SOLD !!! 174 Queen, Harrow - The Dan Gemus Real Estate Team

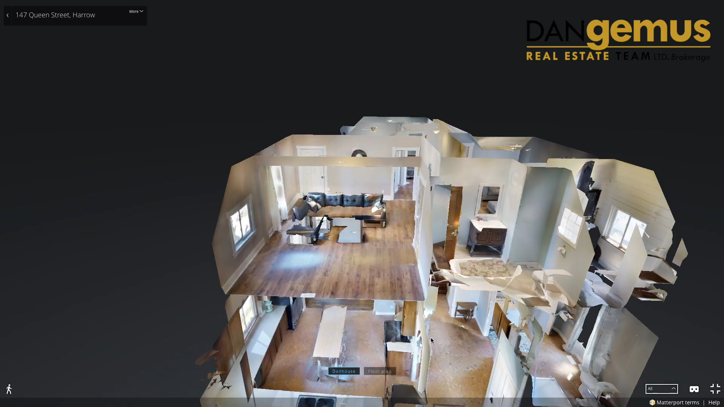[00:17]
This is a two-story home that has been completely remodeled inside and out,